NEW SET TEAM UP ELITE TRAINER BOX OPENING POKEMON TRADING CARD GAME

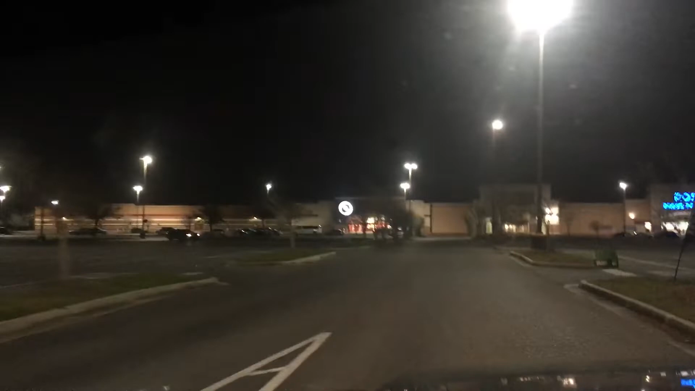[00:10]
About to do some Target shopping late night It's like 10.32 right now